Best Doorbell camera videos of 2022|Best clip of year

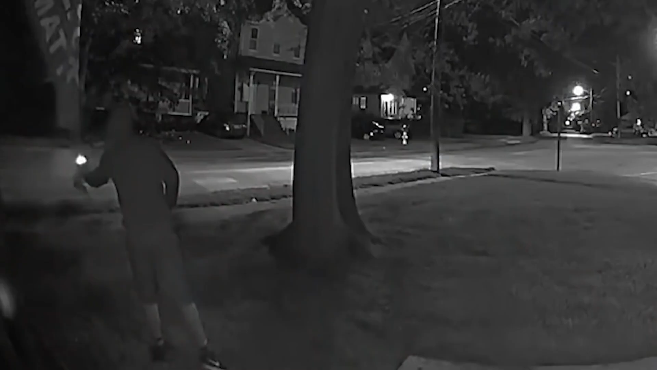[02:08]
Even if there are a lot of dreadful incidents that are caught on doorbell cameras, they can also be used for something wholesome.
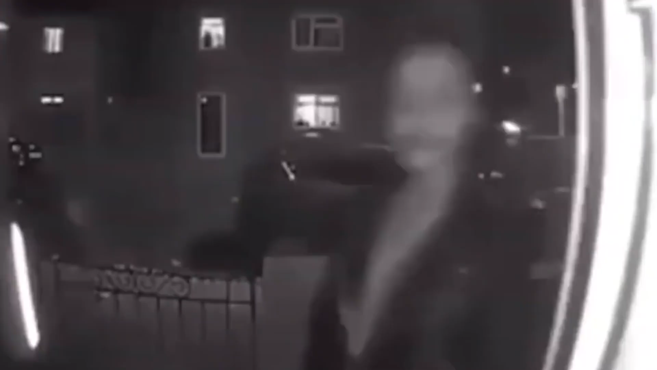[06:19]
This girl's Jamaican neighbor doesn't like trick or treat.
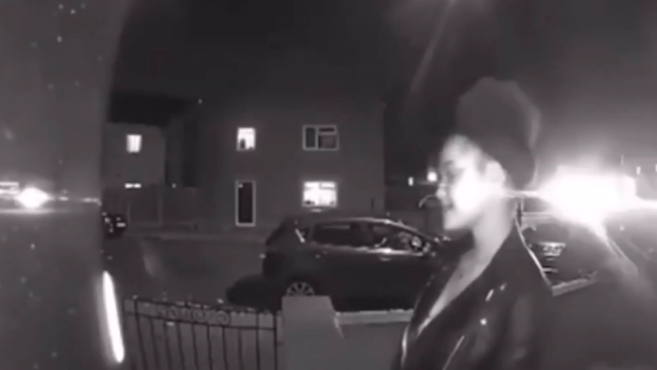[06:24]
Trick or treat. Trick or treat, go on your yard. Before you get COVID, take your ass home.
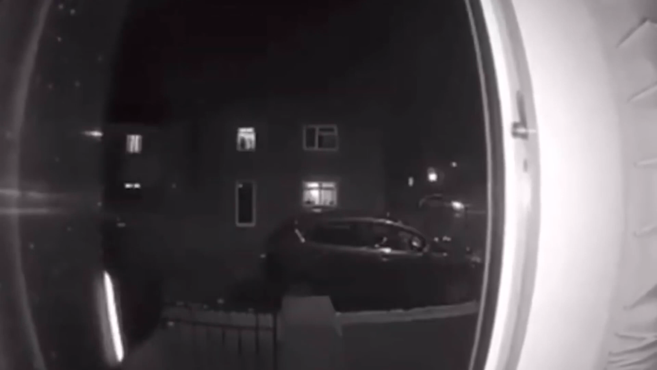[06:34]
In this clip, an act of kindness was captured on a family's doorbell camera during Halloween. The man put a sign out for the kids going trick-or-treating that read,
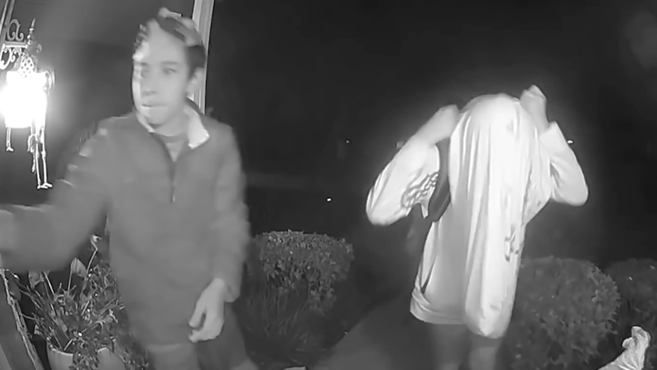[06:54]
taking candy from their own Halloween bags and leaving it at the doorstep.
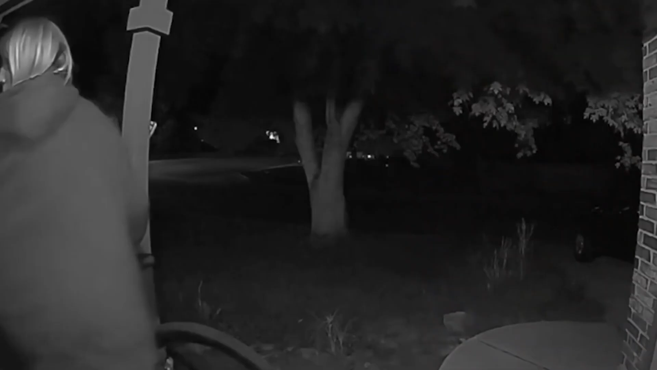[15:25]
Woman confronted for trying to steal bike.
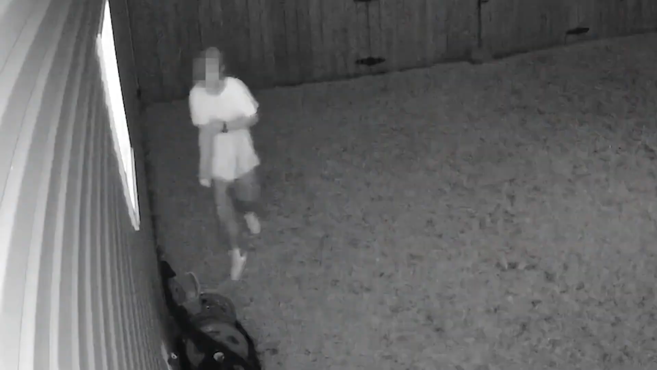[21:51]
This creepy footage shows a man peeking through a window into a family's home, but thanks to the Ring home security system, they could scare him off with a siren.